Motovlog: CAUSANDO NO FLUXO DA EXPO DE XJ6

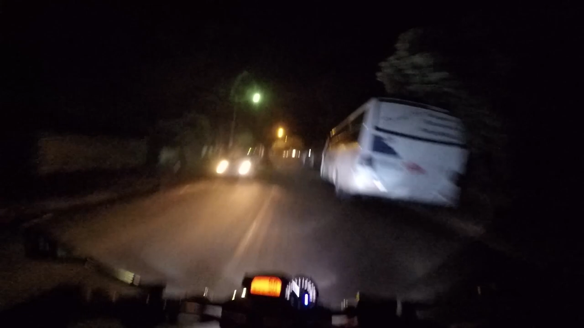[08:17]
Não, só Deus sabe, tipo, como que é o que vai estar ali na frente o bagulho. Vamos desligar o Xenon aqui só pra ver.